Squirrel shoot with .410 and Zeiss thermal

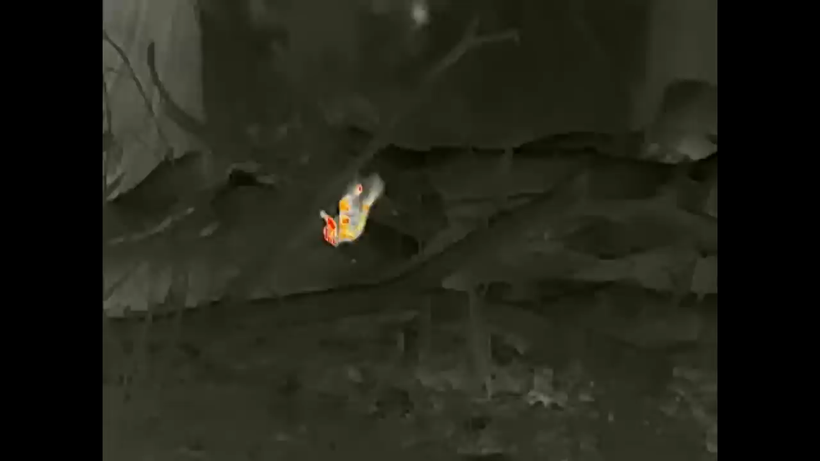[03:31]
To help us with our squirrel detection, Paul has the new Zeiss Thermal on test. It costs about £2,600.